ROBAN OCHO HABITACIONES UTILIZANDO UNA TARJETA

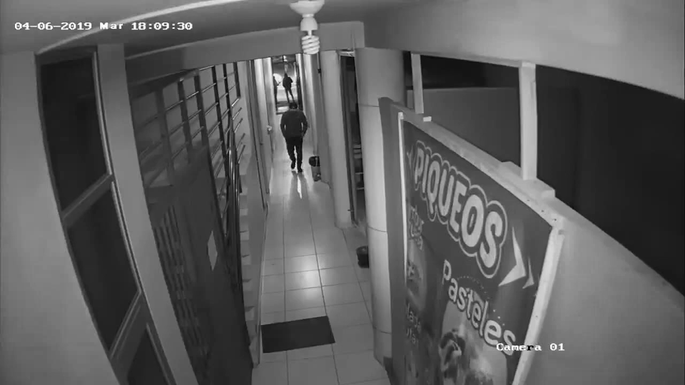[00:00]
Cámaras de seguridad registraron el robo de ocho habitaciones de un edificio de siete pisos de la avenida Calmel del Solar número 1870. En solo 20 minutos los fascinerosos se llevaron dinero y laptops.